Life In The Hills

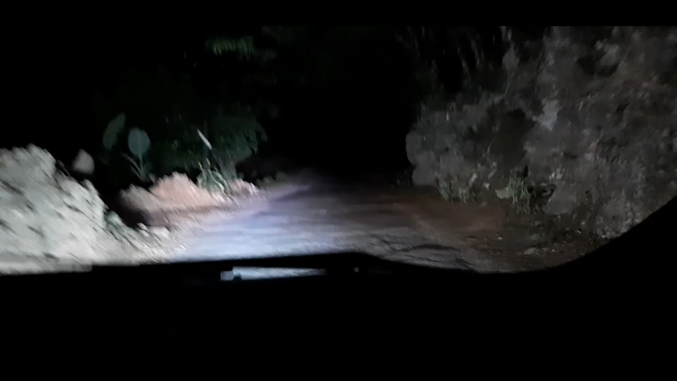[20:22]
So, we're on way back home. Look on the road there. Light on. Country road. Watch out. It's still down here.